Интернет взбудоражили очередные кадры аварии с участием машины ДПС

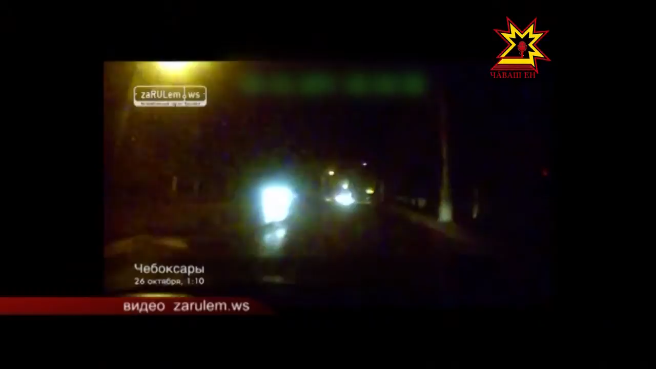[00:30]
Где видно, как она выезжает на перекресток на мигающей зеленой. А патрульная машина, не притормаживая, выезжает на перекресток. По факту ДТП МВД Почуварской Республики проводится служебная проверка.